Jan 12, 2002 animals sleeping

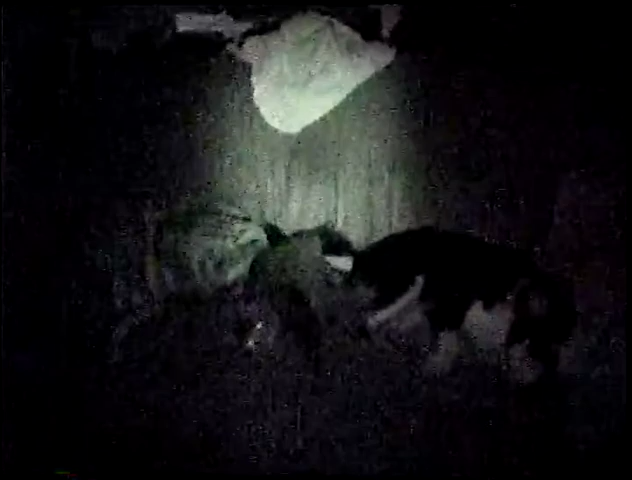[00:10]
I mean, they like that couch. See?
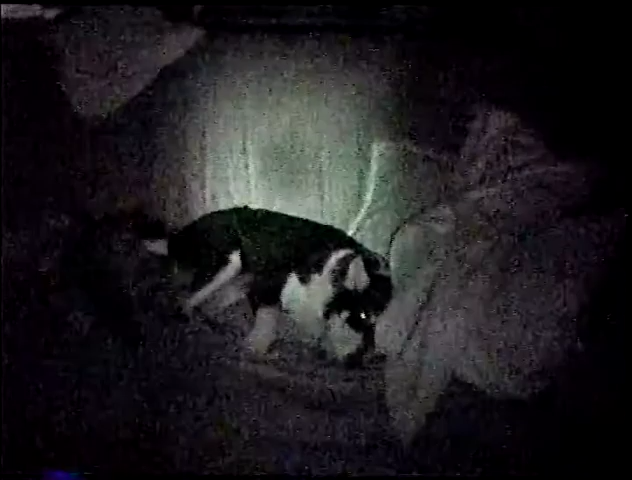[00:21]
Is that hilarious or what? I see it in the middle? Yeah, can you see it right there? Oh my gosh.
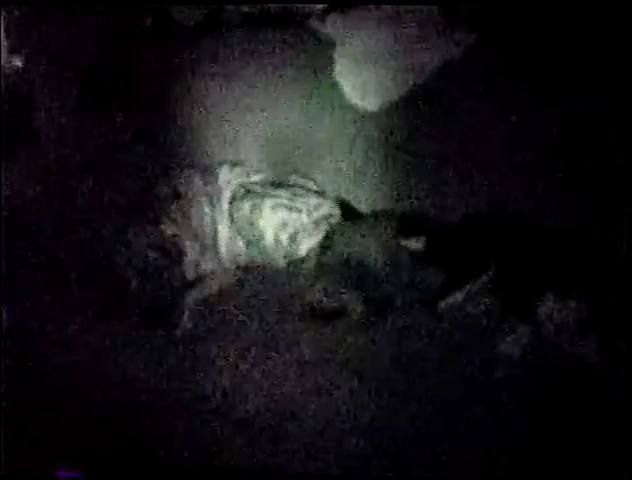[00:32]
I'll zoom in. I'll just go across them.